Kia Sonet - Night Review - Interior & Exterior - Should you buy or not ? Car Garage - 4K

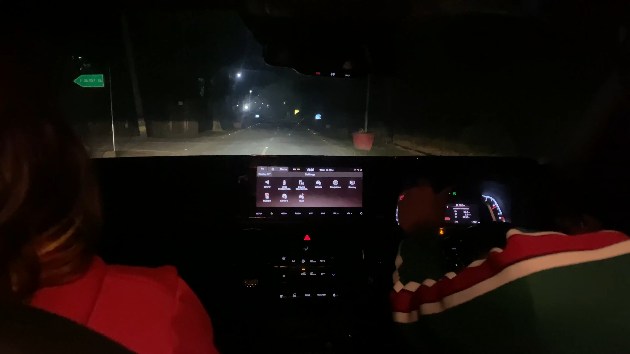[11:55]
So with this, we start our review of the drive, and we put our right foot on the accelerator, left foot on the brake. The car revs all the way up till 1500 RPM.
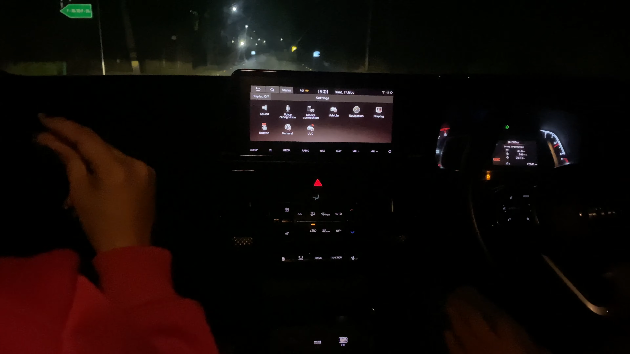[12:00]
That's all, and we launch.
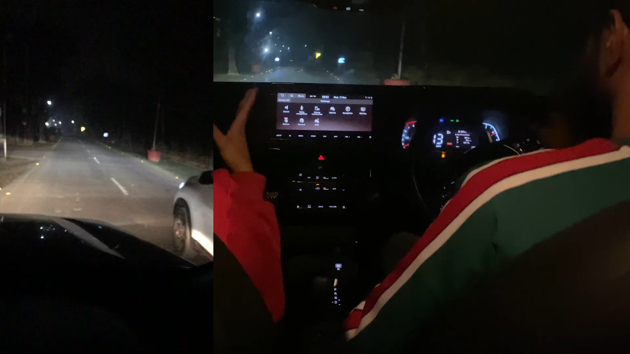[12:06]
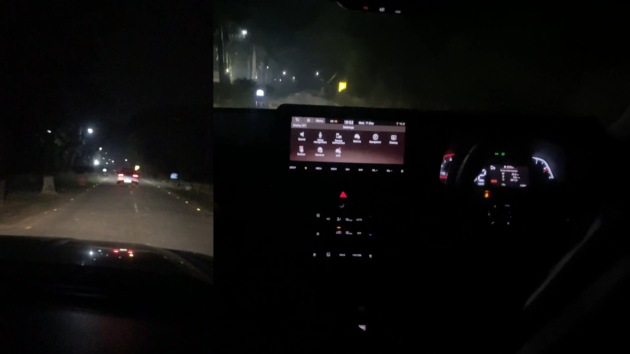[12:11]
So it picks up pace pretty quickly, and okay, you can feel these. Speed breakers. All in all, the performance isn't great. It's not very inspiring, but yeah, the car moves decently. But a lot of sound, you know, creeps in. हाँ, मतलब ये turbo petrol engine है तो इसकी sound creep in करती है. इसका suspension also थोड़ा सा harder side पे है. It's not on the soft end. And the lights perform well at night.
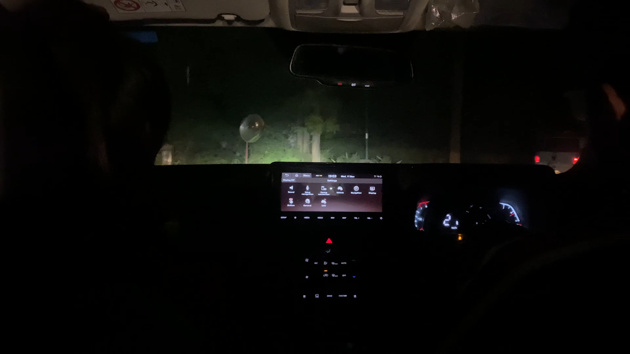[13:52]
आप बात करें सेफ्टी फीचर्स के मामले में, तो ये काफी अच्छा परफॉर्म करती है. काफी अच्छे सेफ्टी फीचर्स दिए गए इसमें. ABS, EBD, ट्रैक्शन कंट्रोल, ऑल ऑफ दैट इज अवेलेबल. एंड अपार्ट फ्रॉम दैट, यू कैन सी दैट द पिकअप इज डीसेंट. जो ऑटोमेटिक गियर बॉक्स है इसका, DCT है, वो काफी अच्छा परफॉर्म करता है.
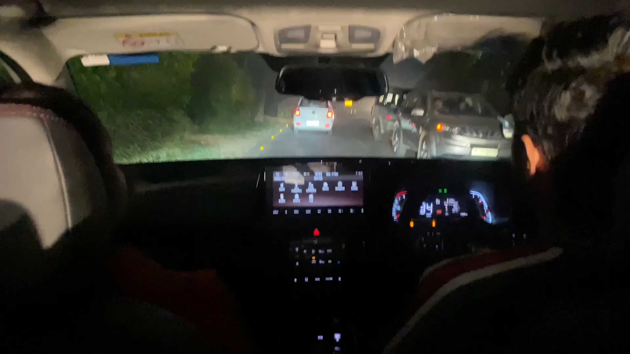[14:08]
एक सिटी ट्रैफिक में आपको जो लैग फील होना चाहिए, वो बिल्कुल भी नहीं फील होता है.